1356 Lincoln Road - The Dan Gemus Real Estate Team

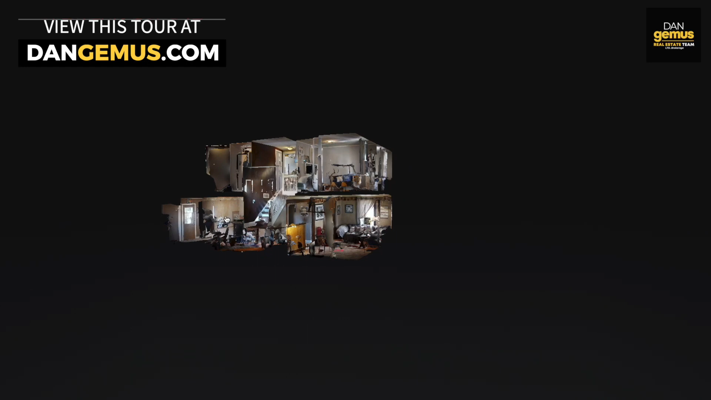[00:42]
The 3D walkthrough enables you to view this home in every detail.